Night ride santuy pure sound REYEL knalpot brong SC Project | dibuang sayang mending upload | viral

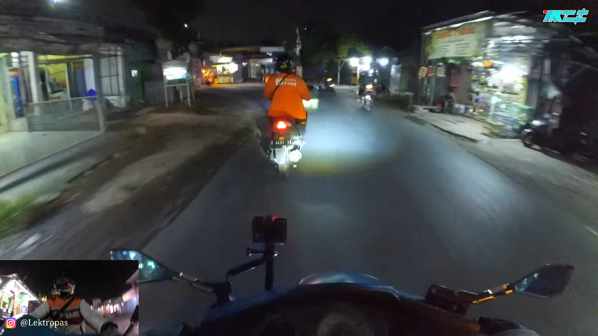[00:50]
Oke, jadi sambil kita untuk mengisi waktu juga, jadi kita akan komentari apa aja yang tertangkap oleh kamera,
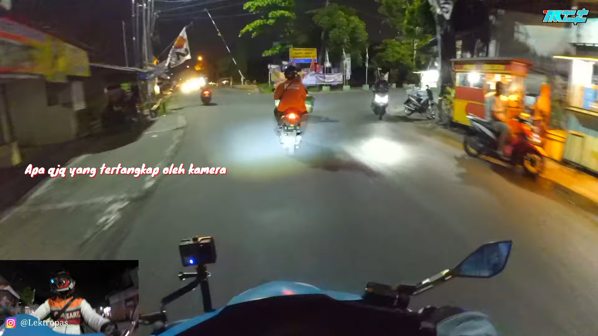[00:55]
apa aja yang ditayangkan di layar kaca, apa aja yang terlihat oleh saya atau kalian. Oke, cuy, mantap cuy.
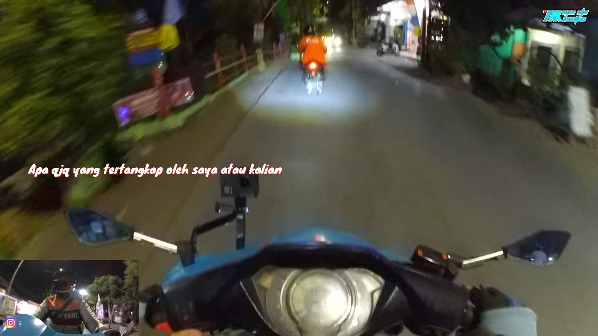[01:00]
Hati-hati boy. Oke.
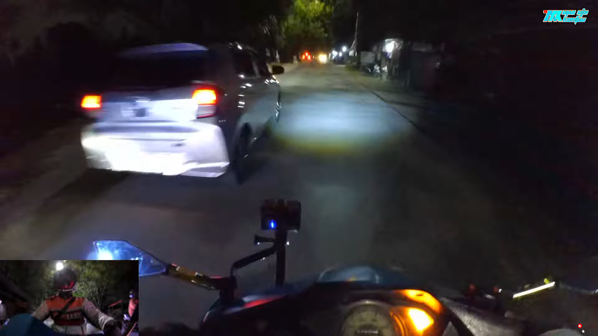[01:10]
Wah, roda 3. Mantap. Ya, hati-hati, boy.
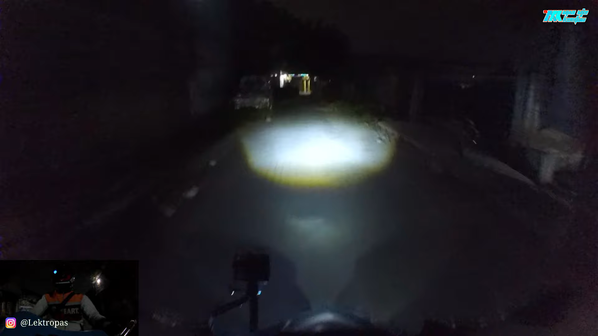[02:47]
Buh, kalau di tempat gelap lampuku ini terang banget loh.